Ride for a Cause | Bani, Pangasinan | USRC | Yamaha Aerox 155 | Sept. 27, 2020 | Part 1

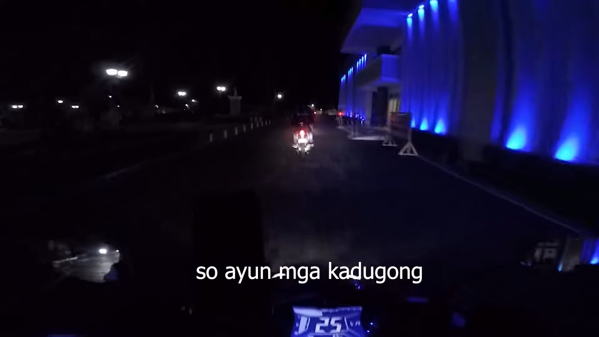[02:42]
Kadugong, early in the morning. Pusa sa inyo mga kadugong.
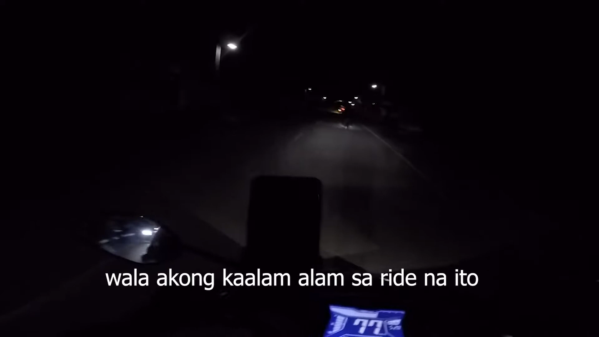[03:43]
Wala akong kalam-alam sa ride na to, pero basta ang alam ko kasama namin yung mga San Nicolas riders. Ayan. Oh, ingay ng pipe nila. Sana all. So ride safe sa amin ngayon mga kadugong.
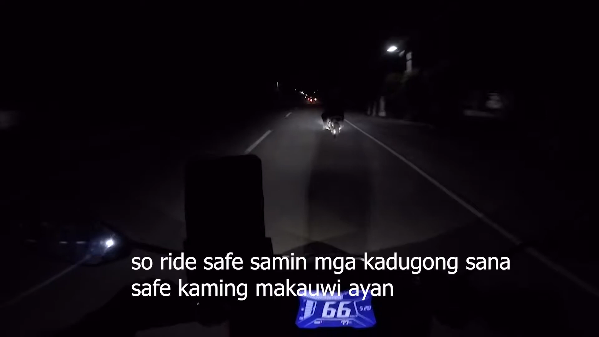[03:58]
Sana safe kami makauwi. Ayan, enjoy natin tong ride na to. Ito yung pinakauna kong ride na madami.
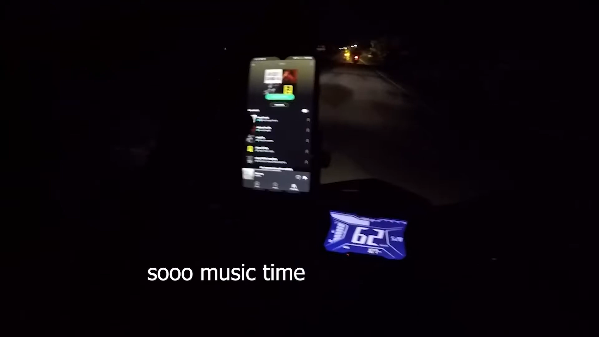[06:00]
So yun mga kadubong, ang ganda ng sunrise natin ngayon ha.
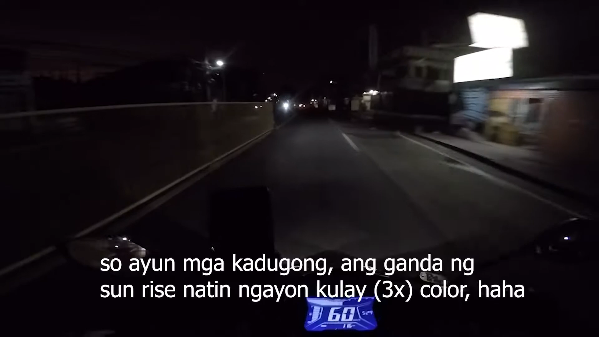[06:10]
Kulay color. Kulay color. Oh my god, buntikan na ako sa aso kanina. Nagsisindi ako ng GoPro, biglang may tumuhid na aso.
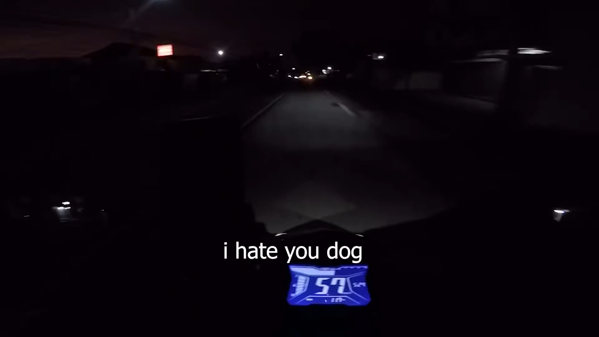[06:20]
Oh my god, I hate you dogs. So yan, ride safe sa atin mga kadugong. Panoorin nyo na lang itong daan. Let's go. Ha! Woo! Woo!
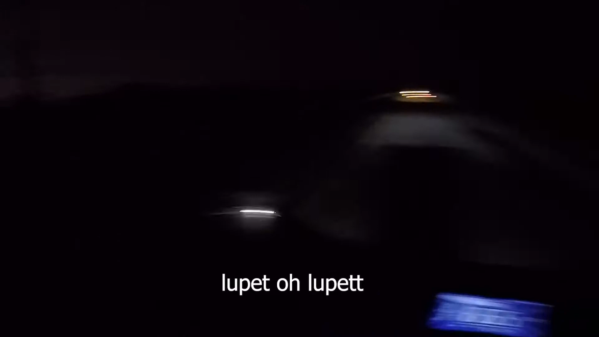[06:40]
Lupit oh, lupit. Wanna be your favorite boy, I wanna be the one. Let's go mga kadugong.
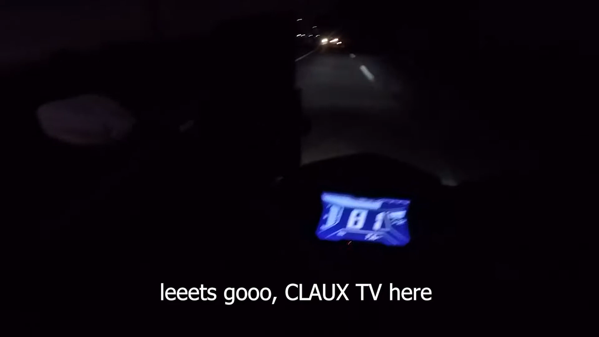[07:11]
Let's go Cloud Steamer. Mahamog-hamog pa ngayon oh, mga kadugong, napapansin nyo. Mahamog. Hindi ko alam kung nakikita nyo pero mahamog.
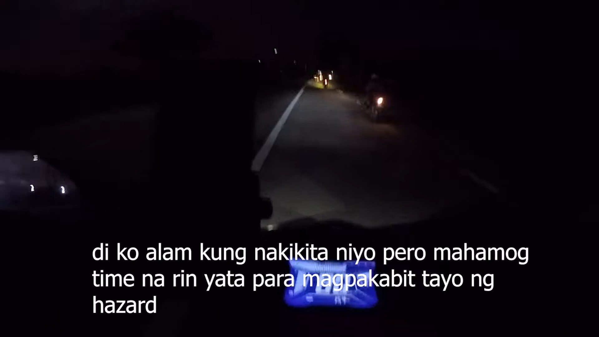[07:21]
It's time na rin yata para magpakabit tayo ng hazard. Mahamog oh. Sarap. Motivisor ko, mahamog.
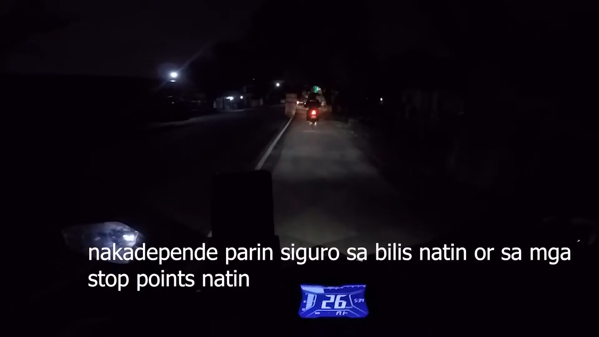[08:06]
Yan. So itong daan natin papuntang Urdaneta. Ayan. Hanggang Urdaneta yan. Medyo sanay ko pa yan. Pero pag lumagpas na tayo ng Urdaneta, hindi ko nasanay yan.
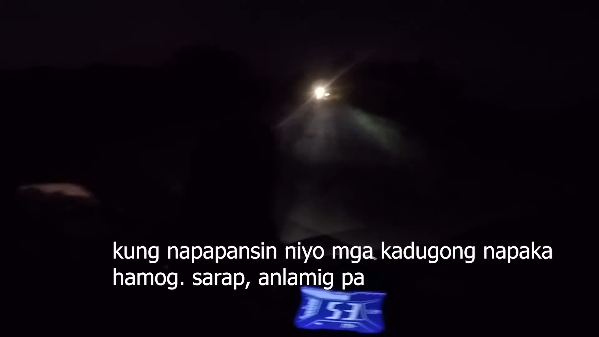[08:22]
Ah, kung napapansin nyo mga kadugong, napakahamog. Sarap. Nalamig pa.
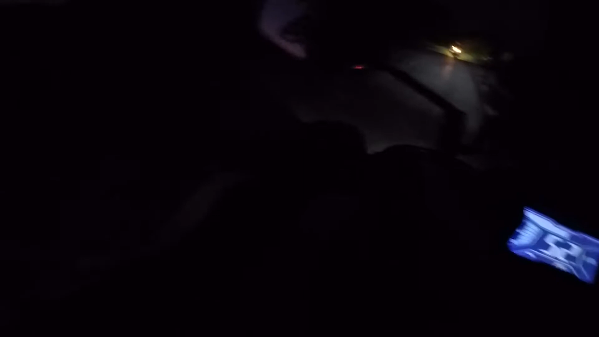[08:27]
Kaya gusto ko rin mag-ride ng umaga eh. Kulay violet, may pagka-violet na may pagka-pink yung sunrise natin. Tapos sumahalo siya sa hamog. Napakaganda.
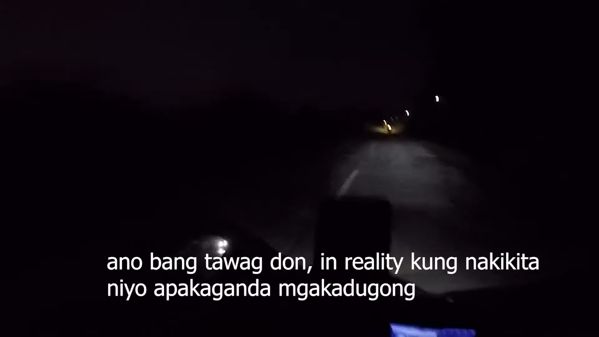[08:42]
Kung nakikita nyo lang yan, ano pa tawag doon, yung in reality yan. In reality, kung nakikita nyo, napakaganda mga kadugong. Ang bilis sumo-invisor, nakakabilisin.